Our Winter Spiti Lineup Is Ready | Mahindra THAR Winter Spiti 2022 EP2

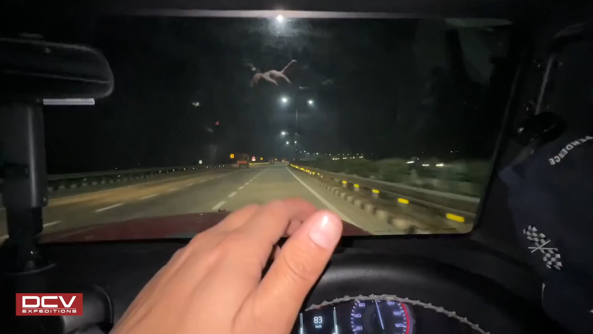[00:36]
और अब एक बार अगर अब आगे फ्यूल पंप आएगा, उस फ्यूल पंप से फ्यूल डलाने के बाद में सीधा वहीं पे रुकेंगे फिर अपन।
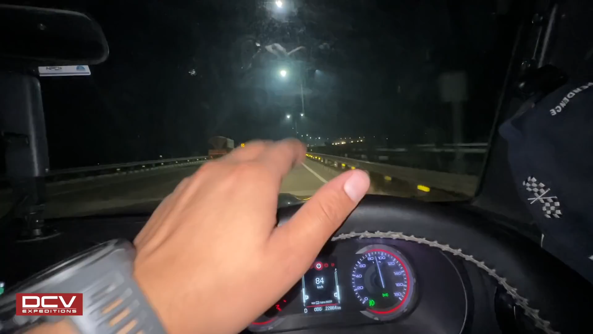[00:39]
तो भाई ये आ गया अपना फेवरेट पंप।
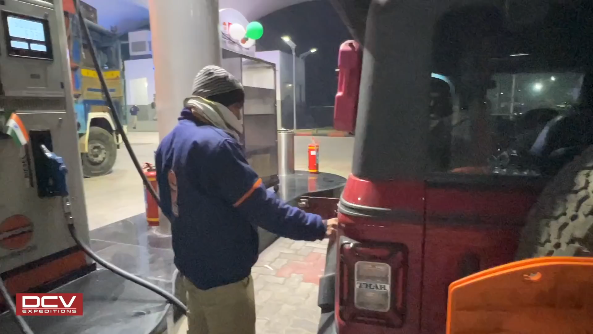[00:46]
भाई इस पे ऊपर चढ़ने के लिए आगे से रास्ता है ना? ठीक।
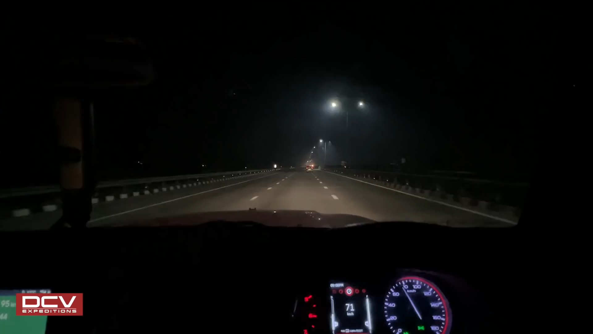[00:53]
तो भाई हम लोगों ने मूर्थल क्रॉस कर लिया है, बजे हैं अभी 10:30 भी नहीं बजे अभी वैसे, और अपना ETA जो है वो है 2:53 का अभी के लिए। तो देखते हैं भाई कितना टाइम लगेगा, मुझे लग नहीं रहा वैसे हम कि 2:30 से पहले तो किसी भी हाल में पहुंच सकते हैं। हम लोग हिमालयन एक्सप्रेसवे पे चढ़ गए हैं, टोल क्रॉस कर लिया है।
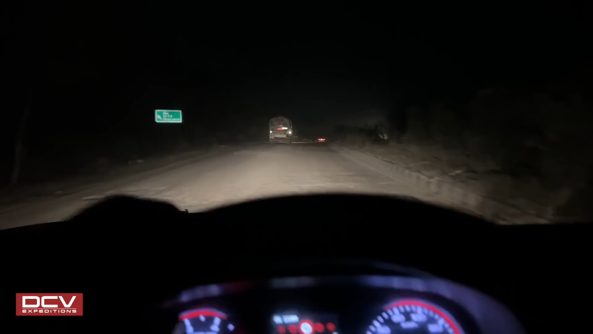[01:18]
अब यहाँ से जो हमारी डेस्टिनेशन है आज की वो है लगभग, रोड बड़ा ख़राब हो रखा है, पर मेरे ख्याल से अगली बार जब आएंगे तो मस्त बना मिलेगा क्योंकि काम मैंने देखा चल रहा है लगभग। तो अभी अपनी जो डेस्टिनेशन है वो है लगभग 1 घंटा दूर,
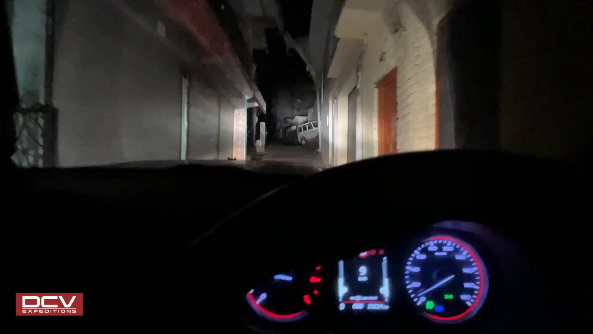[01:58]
ये जो जगह है जहाँ मैं अभी जा रहा हूँ ये है बरूग,
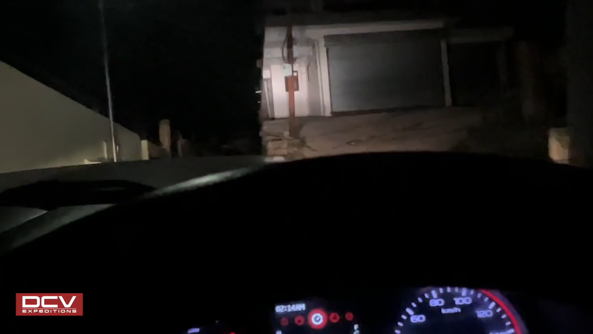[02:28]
तो भाई अब करेंगे यहाँ पे स्टे, उसके बाद में सुबह अर्ली मॉर्निंग निकलेंगे।
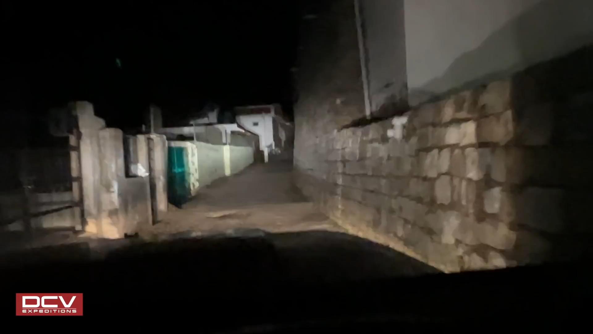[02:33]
ओके जी ओके, दरवाजा खुला ही हुआ, चलो गुड।